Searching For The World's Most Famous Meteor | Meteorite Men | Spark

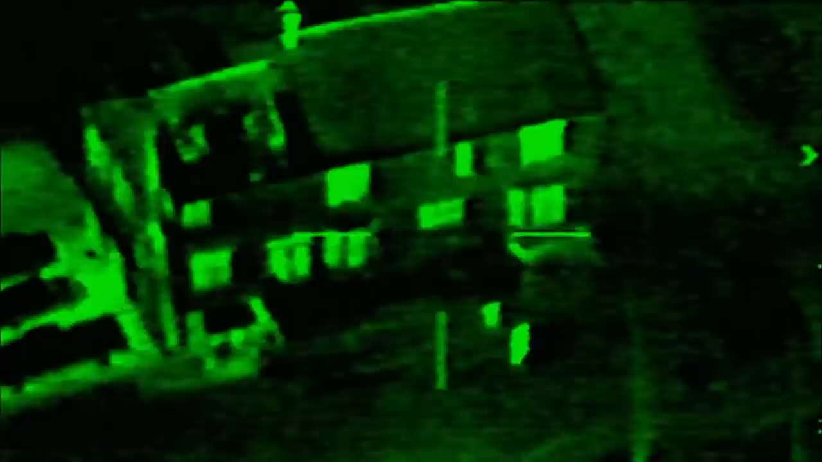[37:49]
If, for example, an object is hotter or cooler than the surrounding areas, those targets become more visible on the display monitor.
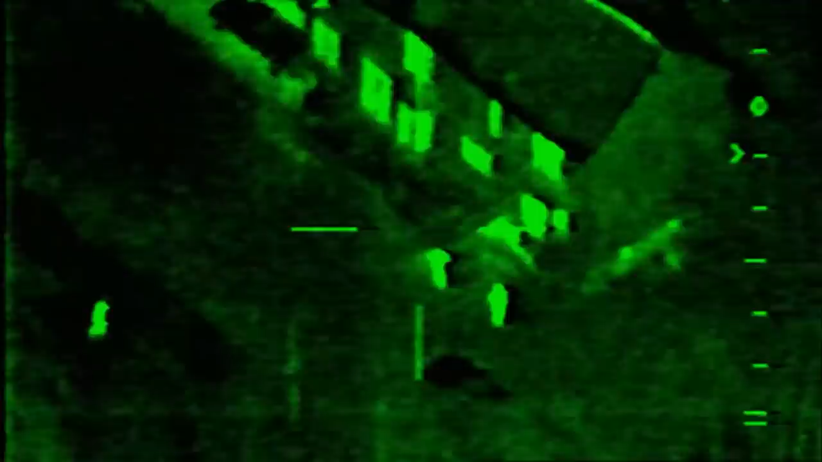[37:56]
Many police departments use this technology to catch criminals.